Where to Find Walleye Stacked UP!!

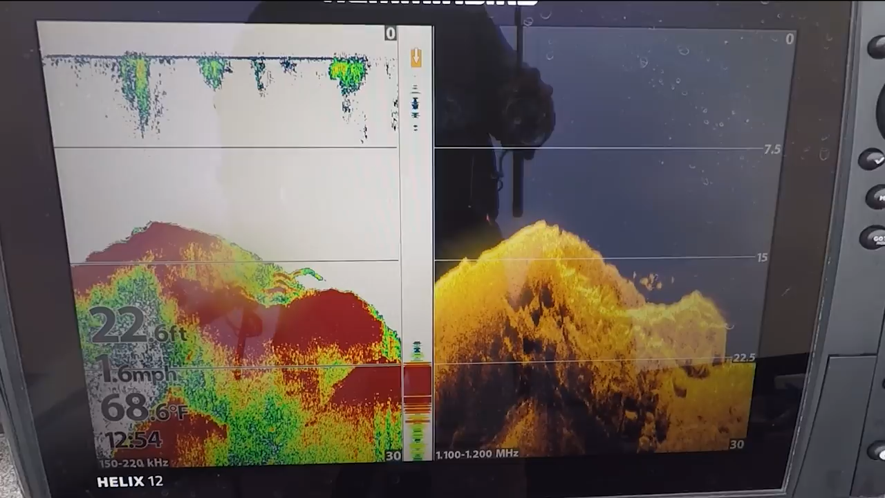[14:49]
On screen: depth 22.6 ft, water 68.6°F, speed 1.6 mph
Comes like straight down. Let's go over the big motors driving all of a sudden I was like oh I was like I'm marking fish down there.
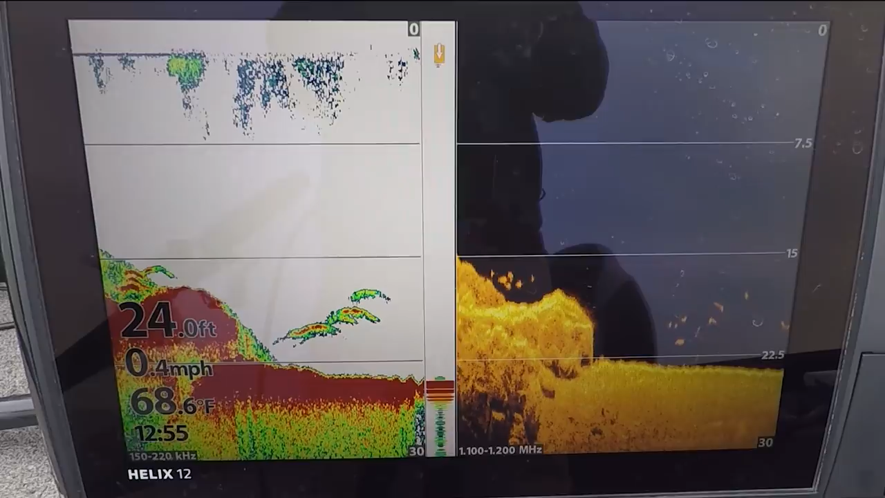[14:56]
On screen: water 68.6°F, speed 0.4 mph
So I turned and I fished it and if I could get the right angle and stay exactly where I
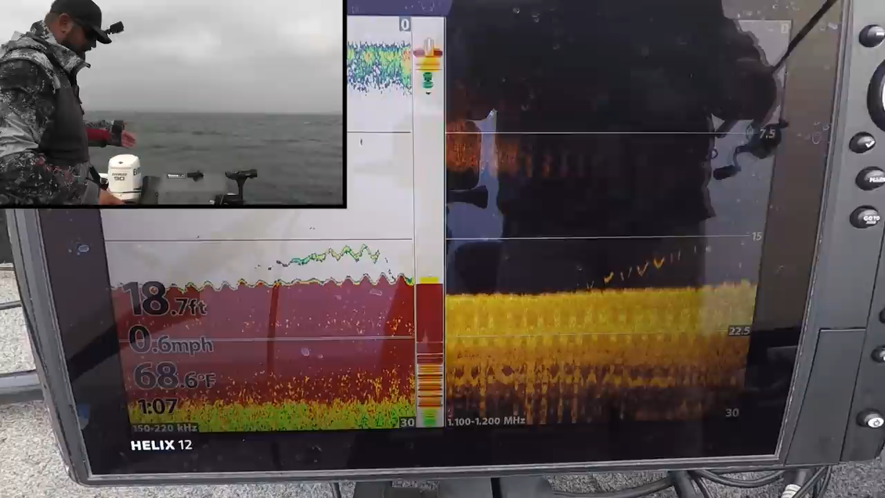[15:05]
On screen: depth 18.7 ft, water 68.6°F, speed 0.6 mph
Now I think I got spot locked in the right area and I've also noticed too that if I fished my jigging minnow a little bit more aggressively than what I'm used to almost
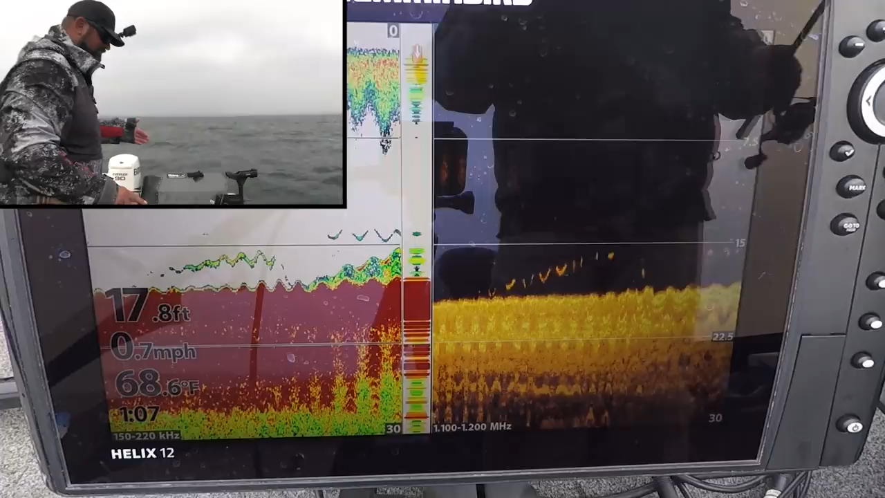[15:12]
On screen: depth 17.8 ft, water 68.6°F, speed 0.7 mph
like I'm snap jigging it that's actually caught me most of the fish so far too in a little bit. So right now I'm getting pushed back with a heavy gust of wind all of a sudden I'm getting pushed back on that rock cliff.
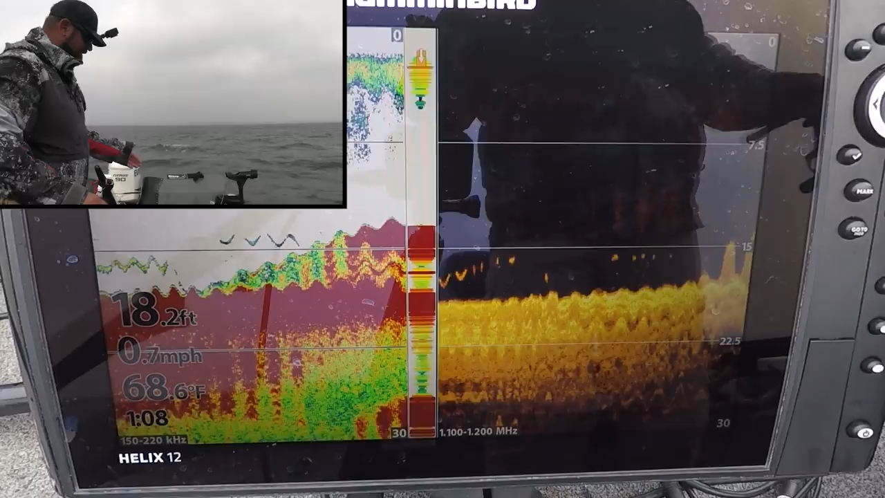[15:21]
On screen: depth 18.2 ft, water 68.6°F, speed 0.7 mph
So hopefully my spot lock will take me back to where I need to be but it's like a transition here or a highway and they're literally just cruising right tight to that that face.